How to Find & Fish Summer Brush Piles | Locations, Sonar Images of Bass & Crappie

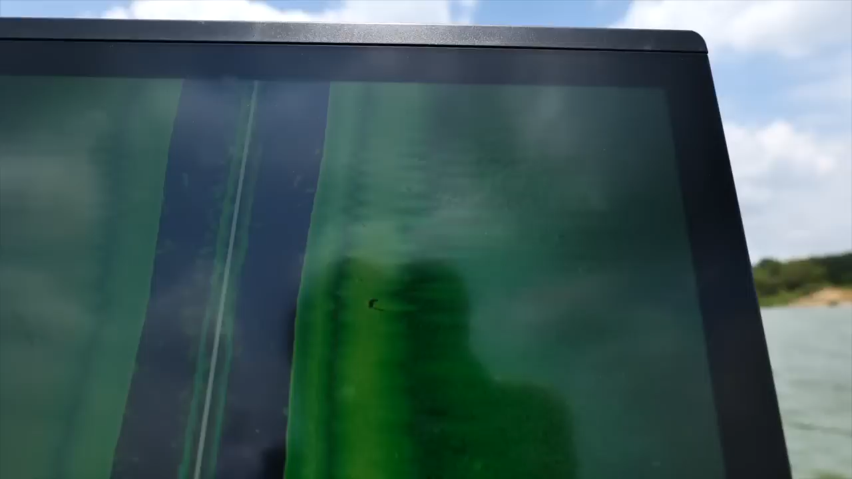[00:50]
because this is the time of year where brush piles become very good a lot of fish move towards brush
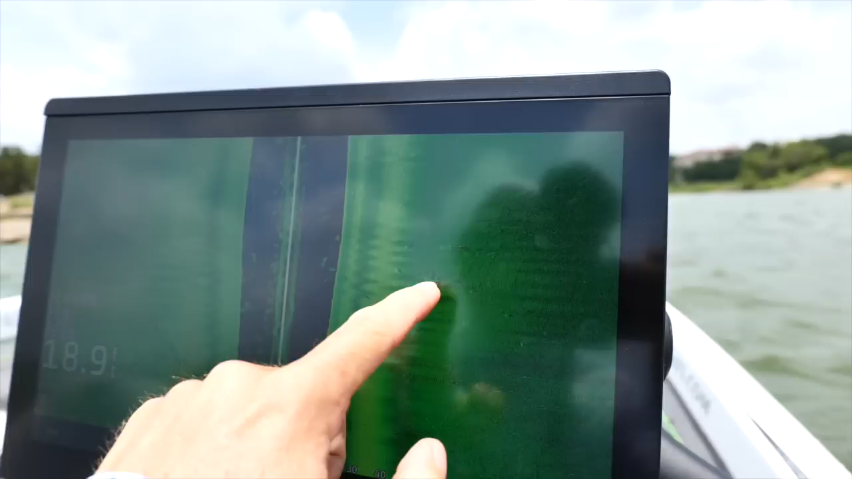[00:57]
piles but when i was first getting into
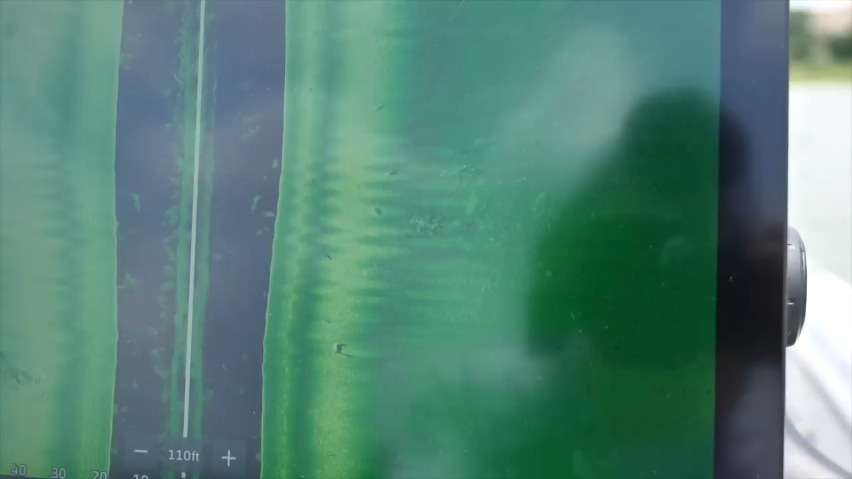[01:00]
fishing and i got a boat and i would hear about people
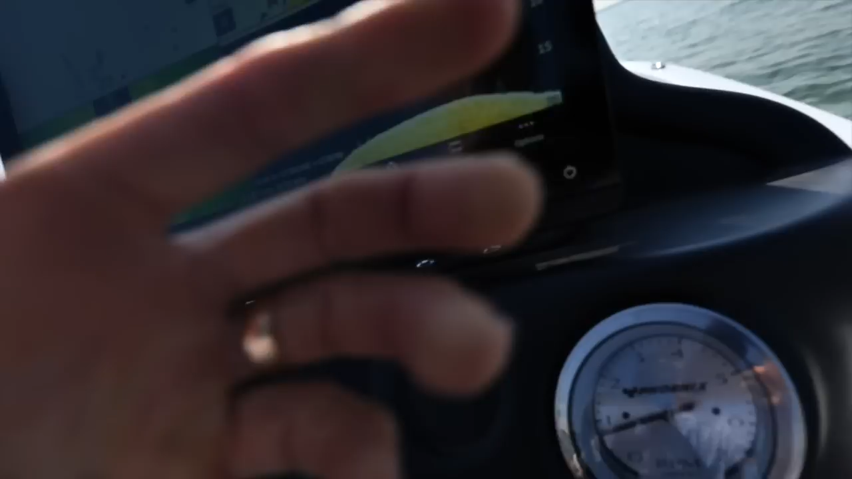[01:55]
just saw one on the uh
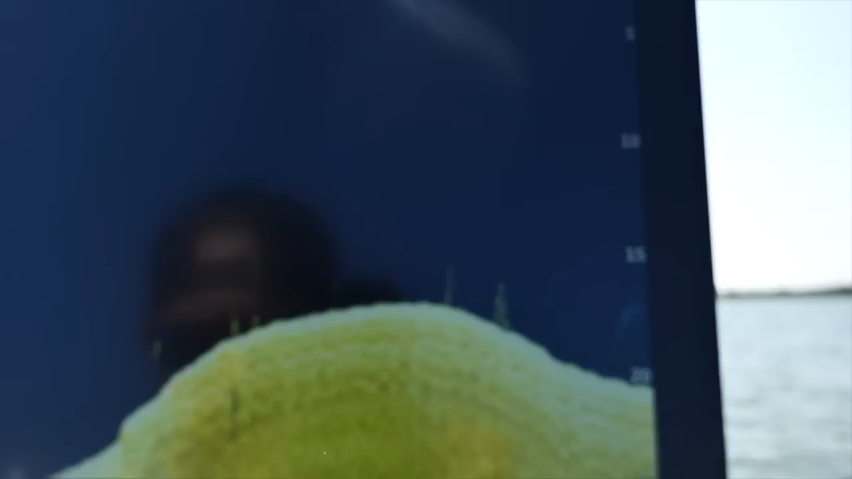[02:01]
on the down scan there's one little pile right there so
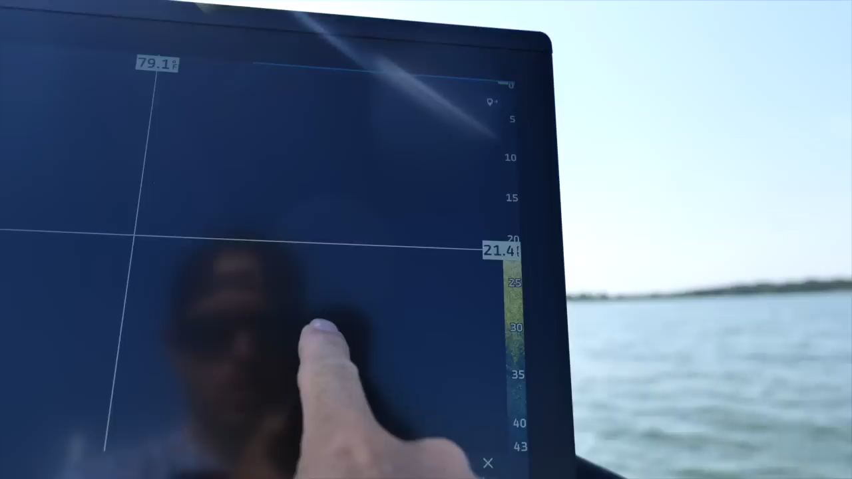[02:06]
what i'm gonna do i'm gonna go in here i'm gonna mark that just a little thing just a little thing
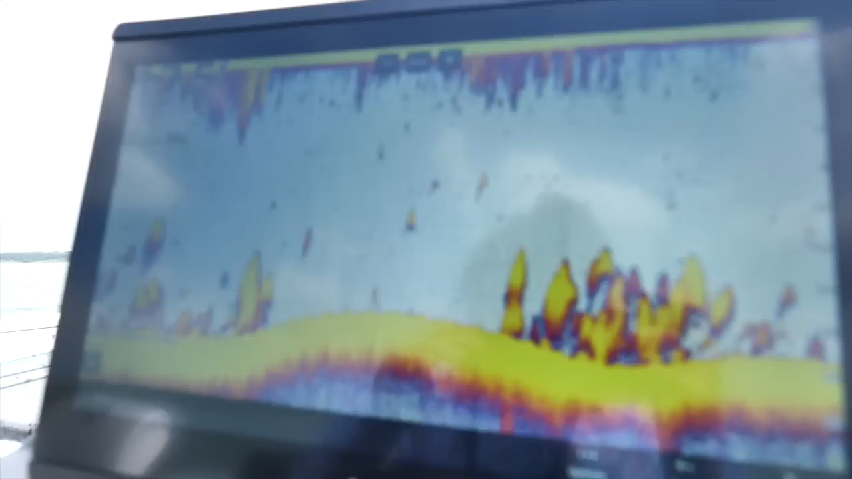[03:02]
that's where i see a lot of the bait fish moving in the summertime and look for the little irregularities
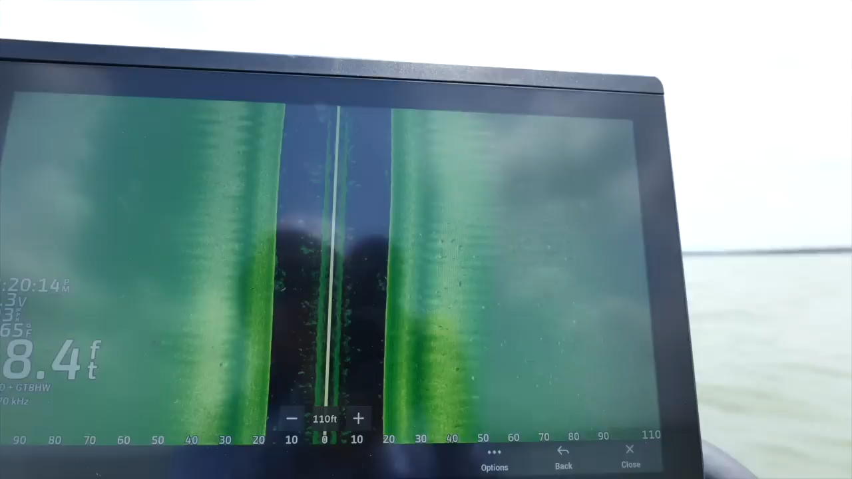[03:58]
spots and you just kind of zigzag back and forth but when you have side scan i've got mine set on 110 120 feet and i'll look for the things that are casting shadows
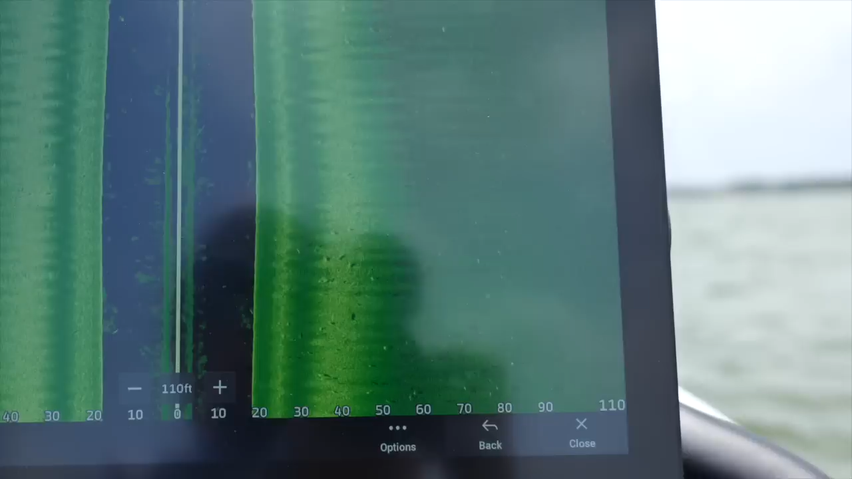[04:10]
not necessarily looking for fish because a lot of times you can be fooled with carp and catfish and other species and you can utilize
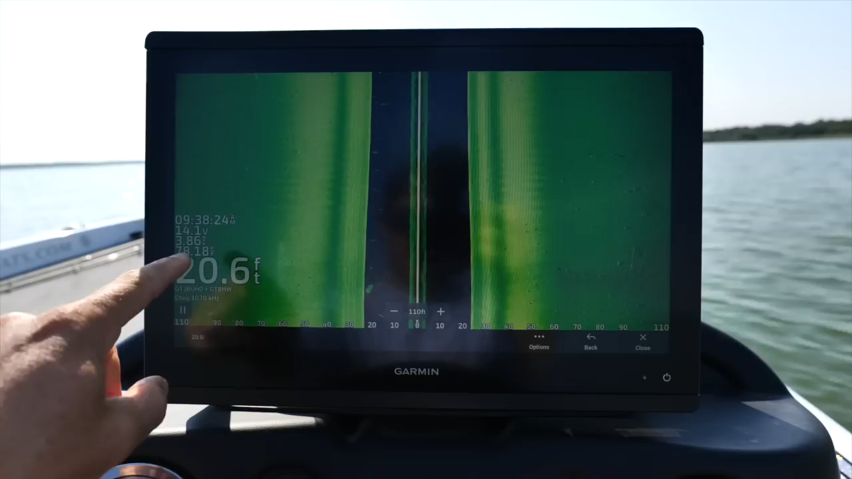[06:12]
On screen: depth 20.6 ft
now i'm in 20 foot that's a good depth because i can see them off a little deeper or if there's something up shallow i can see that coming
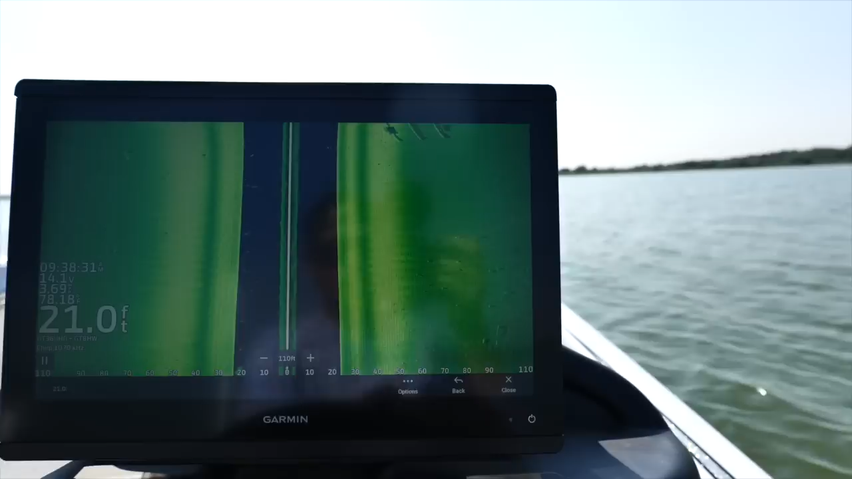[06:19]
On screen: depth 21.0 ft
up right here this is an old foundation i have never fished this in my life it looks like there is something else right here too maybe
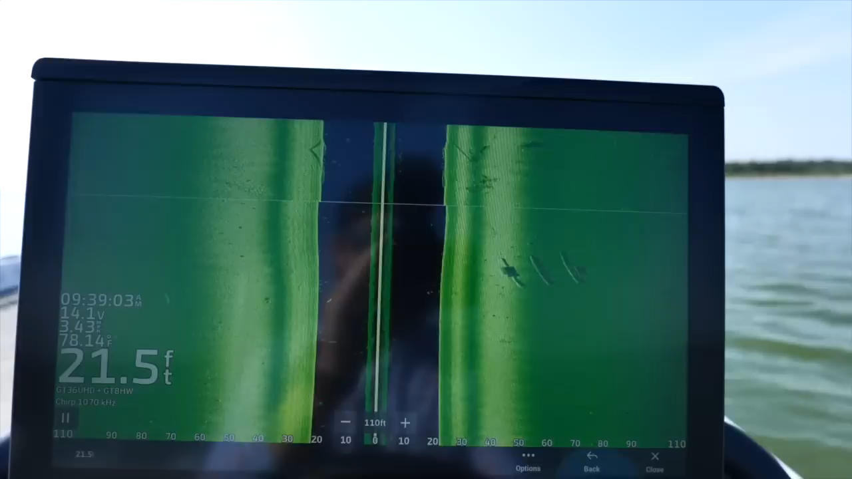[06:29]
On screen: depth 21.5 ft
another foundation i'm basically going right over here if
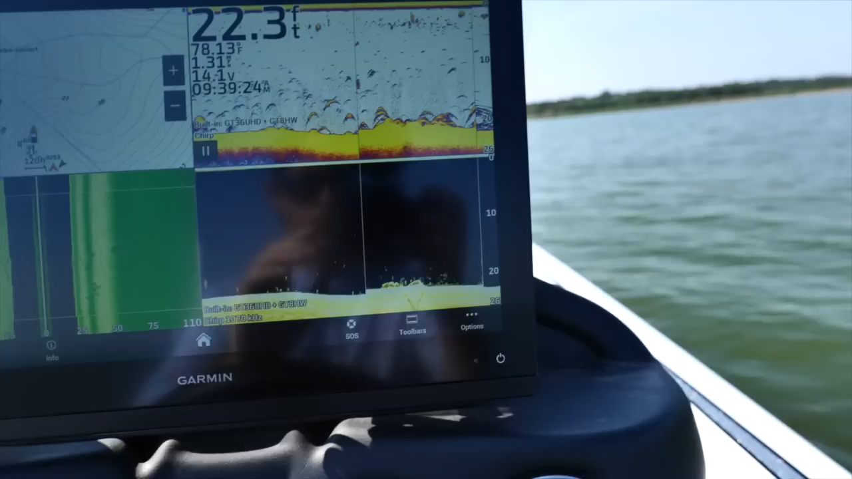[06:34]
On screen: depth 22.3 ft
we look right here on our down scan i can see some fish that are on that
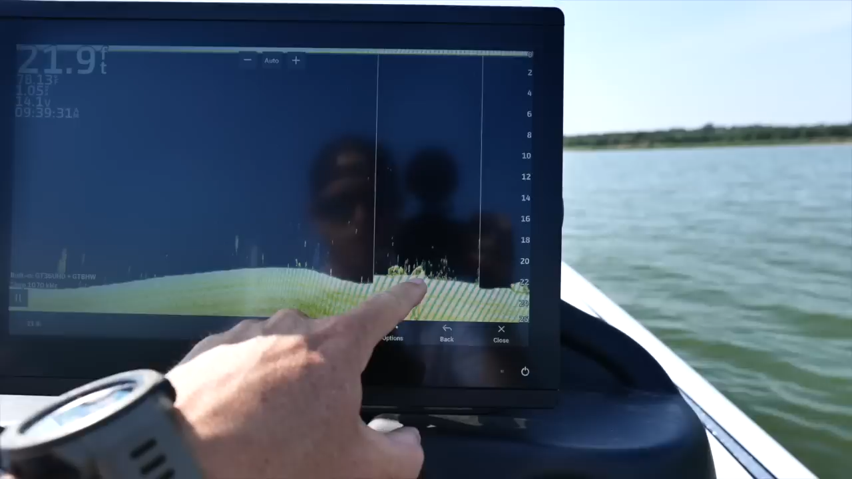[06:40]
foundation so we're actually going to fish that right here